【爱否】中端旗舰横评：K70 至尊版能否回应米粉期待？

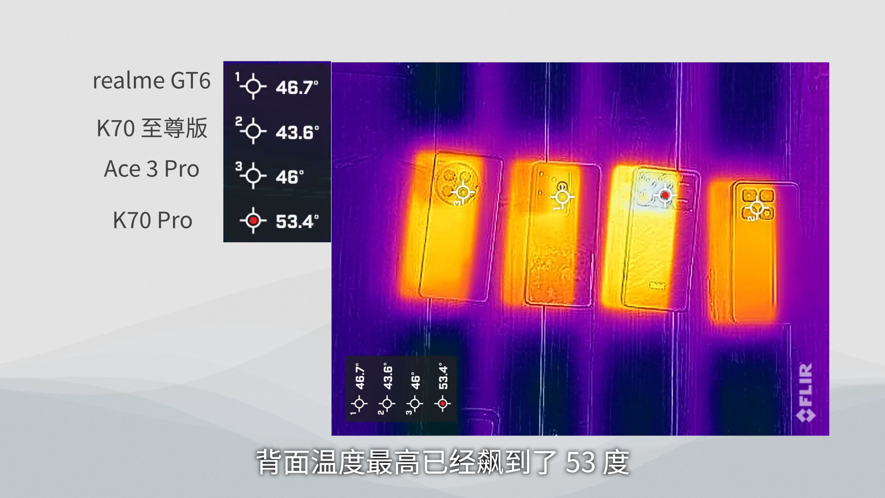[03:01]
拉满室温25度环境下三台手机的跑分稳定度都差不多但机身温度就差异巨大了看温度能发现制